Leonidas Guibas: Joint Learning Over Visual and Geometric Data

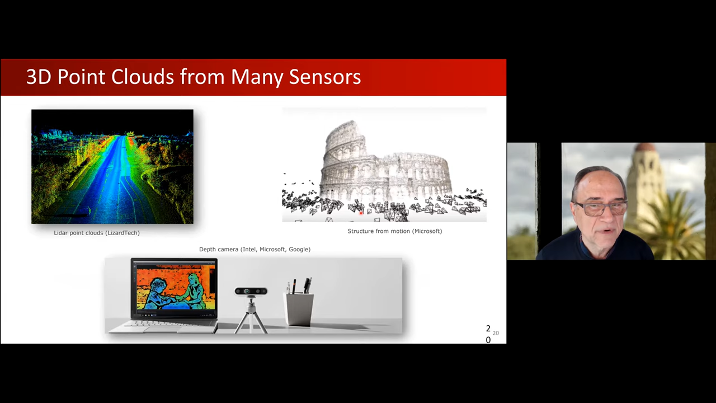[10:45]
They are close to the sensor. They are very simple. It's just a bag of points, but they are irregular. As compared to say images, which are regular pixel grids, here the points come at different densities. There's it's much more dense near the sensor and much sparser, but away from the sensor. And also the neighborhood structure of each point is different, which means traditional convolutional architectures cannot be applied.
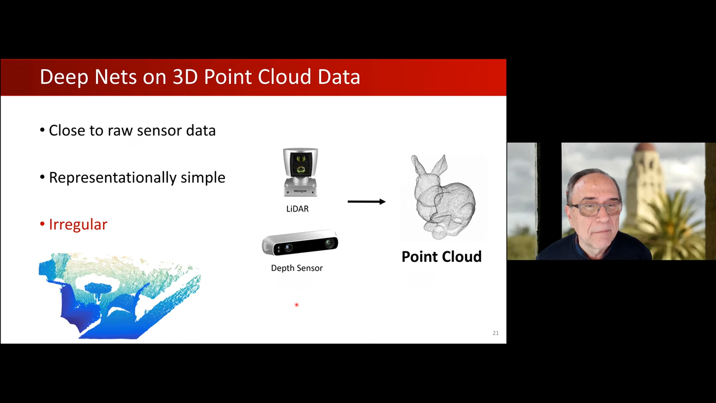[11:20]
And so one of the key efforts in my group over the past five years have been developing point cloud deep architectures, what we call pointed FOS++,
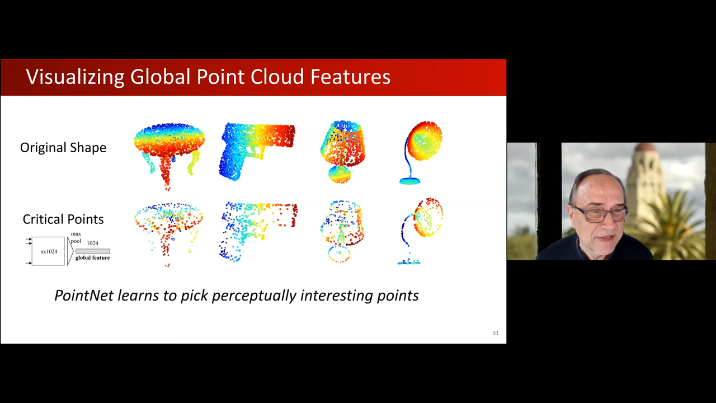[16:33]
And that's why dropping points doesn't affect uh this architecture so much because the the you know if you draw points that are not among these key points the network will not see that. Now of course it's not always okay to just uh process things at the single point level or the global level.
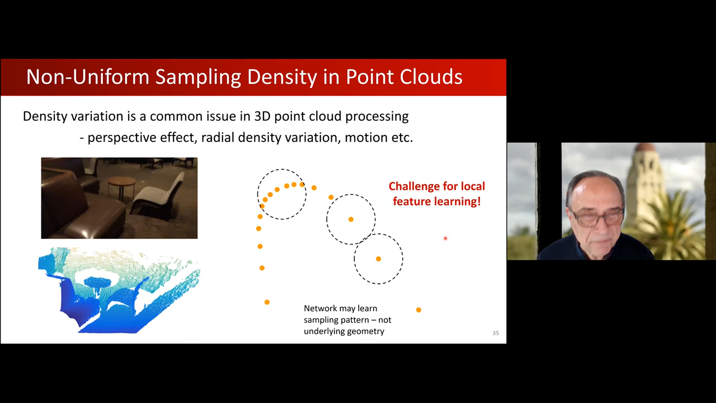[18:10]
in that area you don't learn what is the underlying geometry but you just know the sampling pattern but I will have time to go into that. Okay this finishes the background part of my talk. Let me quickly describe a couple of how this machinery gets used in a joint learning framework
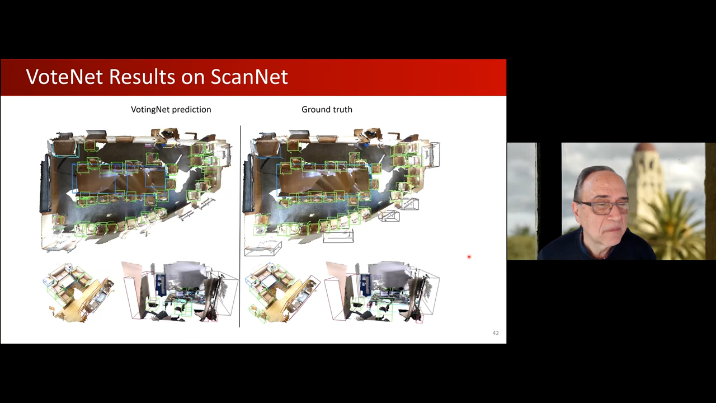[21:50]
scan net where you have a lot of objects very very close to each other as you can see here um i will not
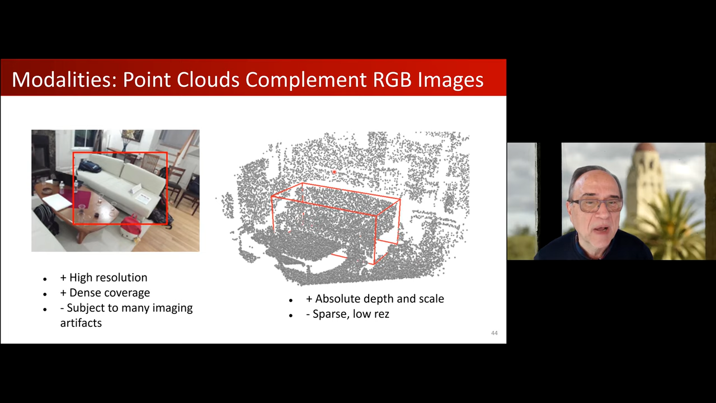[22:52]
to combine the two and it turns out the obvious way of combining say that each point has xyz and rgb simply doesn't work these are very different modalities and integration has to happen at a later stage of the network so in some subsequent work this past
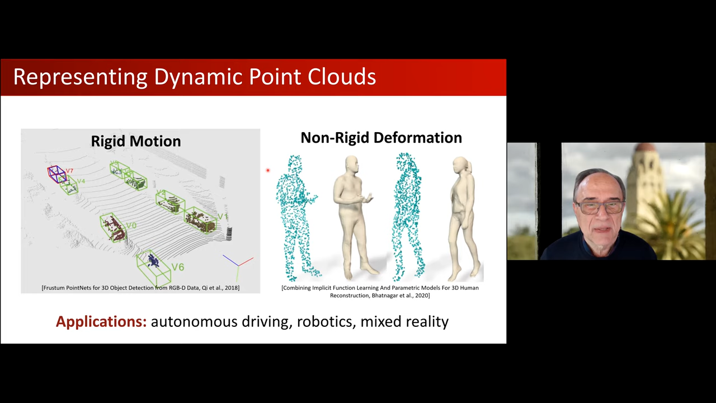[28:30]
we want to here find a representation of object shape over time given this partial point clouds that
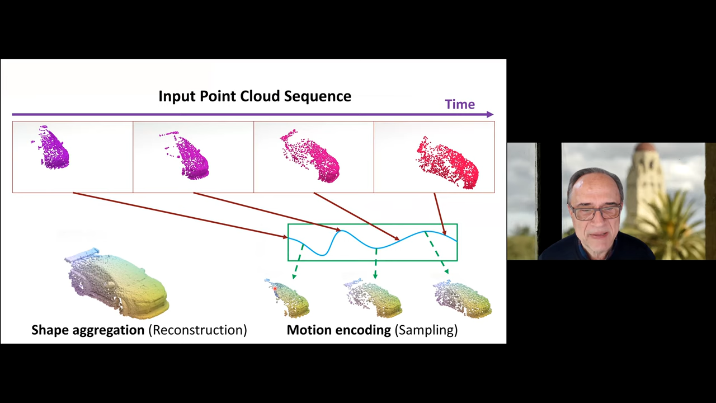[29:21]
space but also understand how the object was moving in between
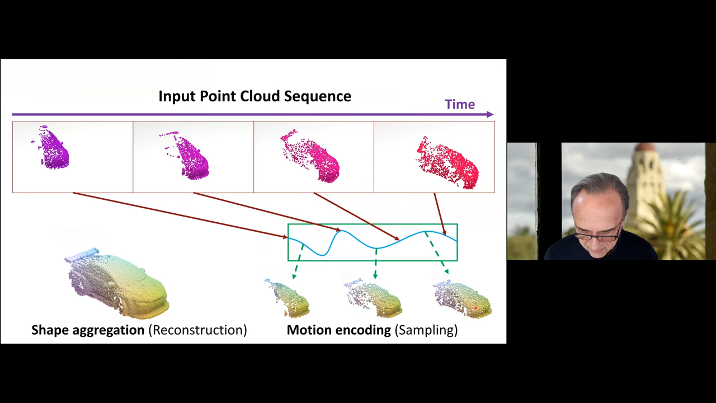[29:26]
where i get emotional encoding as well as the same and so this is this custom work
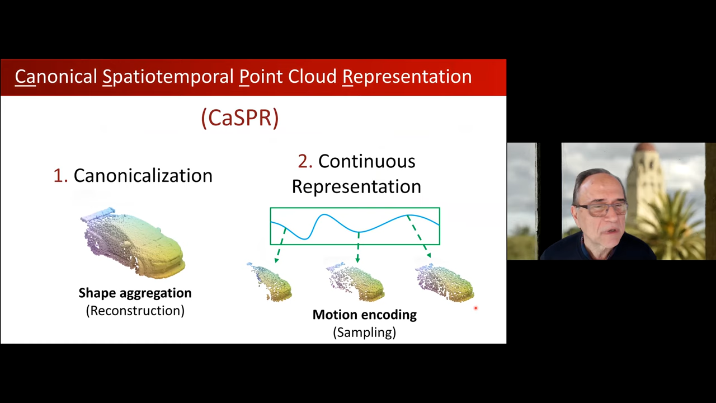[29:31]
we just published in europe's uh last december where we take this uh this uh sparse special views of a moving object and we
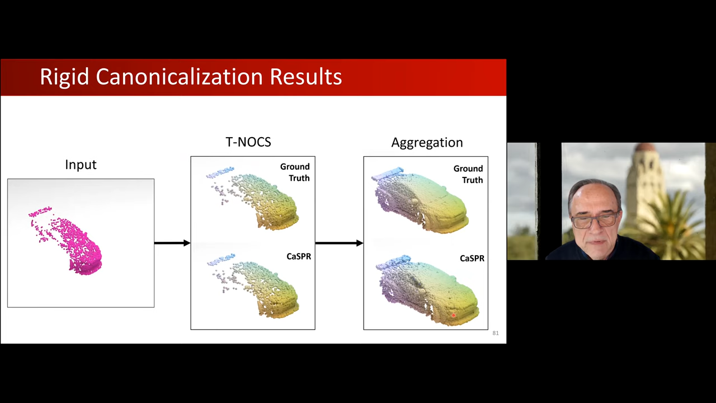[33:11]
this is the ground truth union of them and this is what casper recovers uh and you can you know if it's a little bit more noisy but it comes pretty close to the ground truth and also we can get back with very very few samples here we stop your three steps three frames 500 at 12.6 but we were able to generate say in 15 intermediate frames and sample them at a different resolution because you know how many samples we generate depends on how many times we sample that the basic gaussian that they were showing and here the
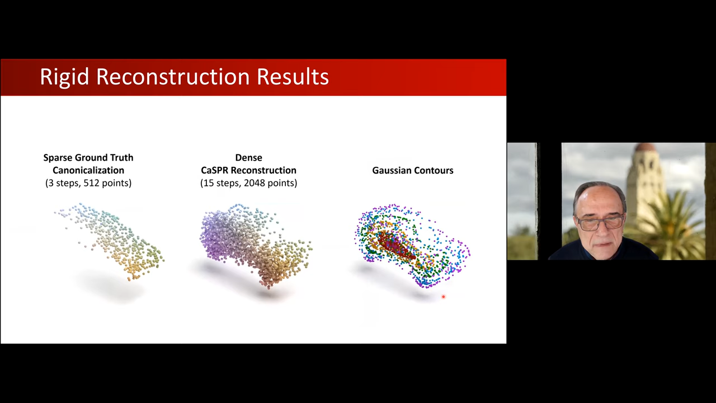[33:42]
uh the red part is sort of the center of the gaussian we have most of the samples it sort of depends on how the camera sees the object here some more examples of categorizations on
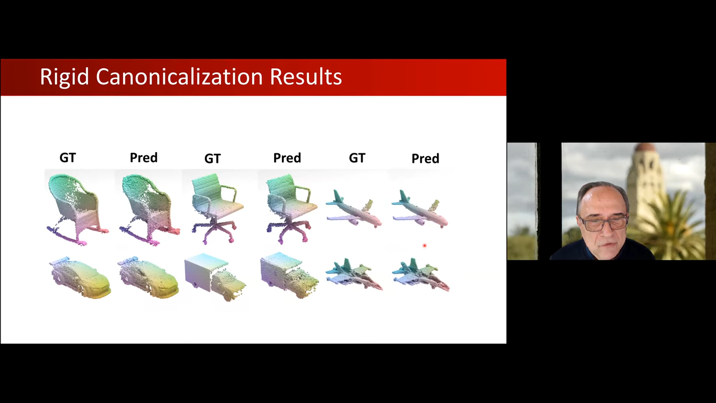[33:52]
objects that have thin parts we can also do uh uh uh uh uh uh a post estimation namely track
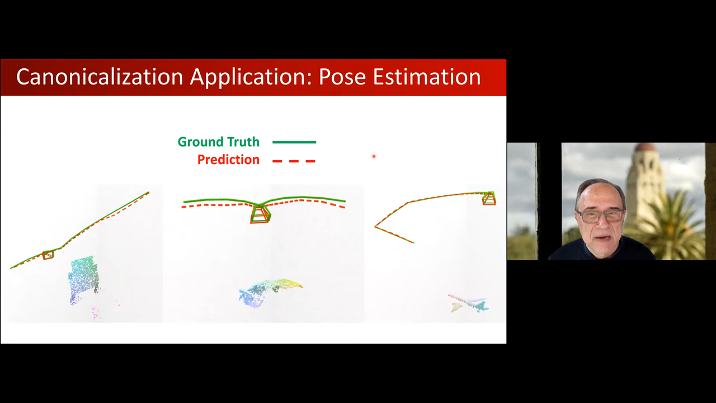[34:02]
the camera with respect to the object and finally we can uh say you know label one frame and then because we can transfer these labels back to the canonical